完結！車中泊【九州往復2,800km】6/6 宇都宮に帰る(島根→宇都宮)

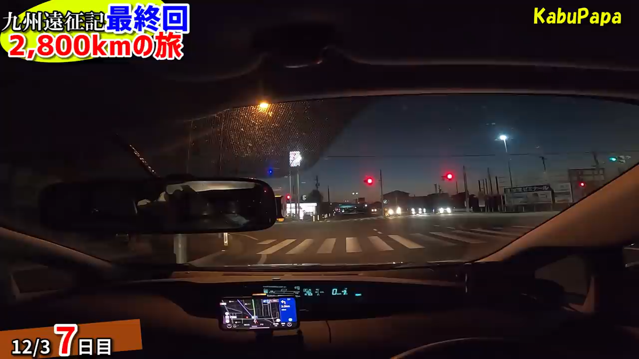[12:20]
夕方ね、美濃加茂に着いて、この道の駅がね、まあ、広大なんですよ。とにかくでかいんですよ。温泉も揃っててね、トイレも綺麗で、非常にいい施設のとこでした。最初の車中泊が良かったんで、まあ、今回弾みがついたっていうのがやっぱり大きいですよね。はい、東の空がね、だんだん白ばみ始めてきましたんで、これから明るくなってくると思います。今日は、渋滞が予想される岐阜市内とか、あとは、ね、その辺は、